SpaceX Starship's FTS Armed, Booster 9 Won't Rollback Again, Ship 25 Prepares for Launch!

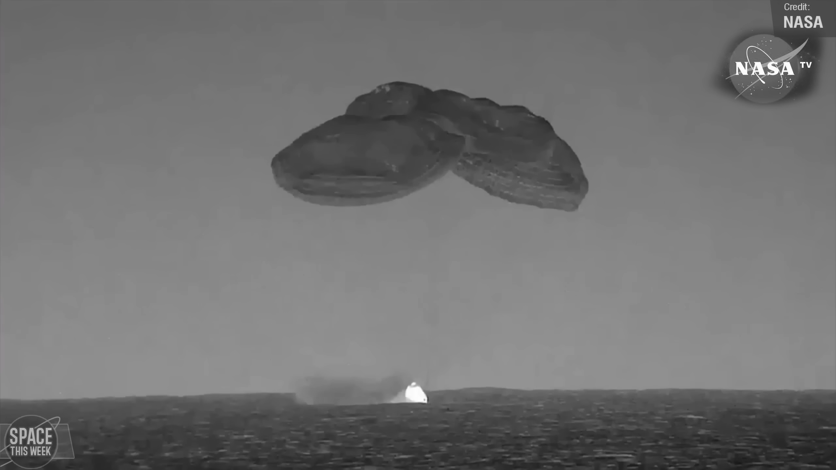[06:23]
the spacecraft splashed down off the coast of Florida in the early hours of today, bringing an end to SpaceX's sixth operational mission for NASA's commercial crew program.